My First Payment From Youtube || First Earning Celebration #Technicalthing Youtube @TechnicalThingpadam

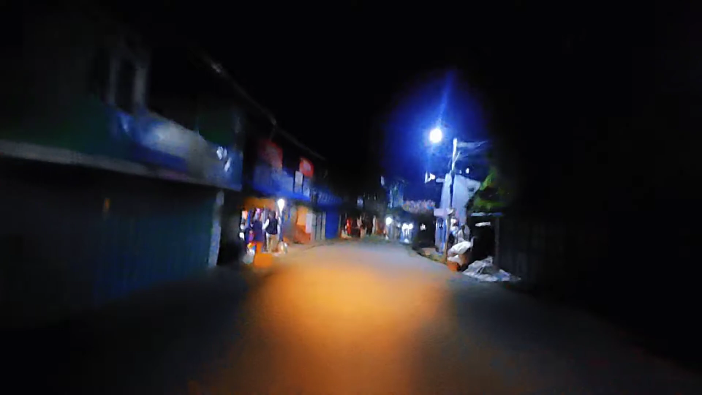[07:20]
यहाँ हाम्रो टोल भन्छ यो चाहिँ शान्ति टोल दो बाटो है गाइज. यहाँनिर छ हामीले चाहिँ अलरेडी यहाँनिर सबै टाँकिसकेको छौँ हामीले पत्रिकाहरू.
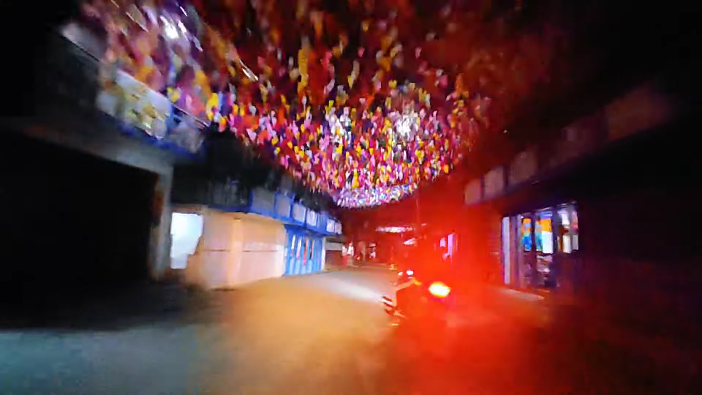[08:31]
यस्तो राम्रो सिँगारिएको छ बजार ताप्लेजुङ बजार.
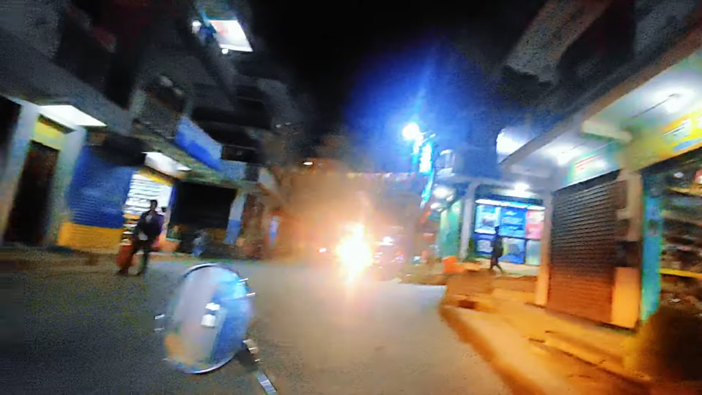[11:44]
वीरेन्द्र चोकमा पनि यहाँनिर अलिकति सजिएछ यहाँ गेट पनि बन्दै रहेछ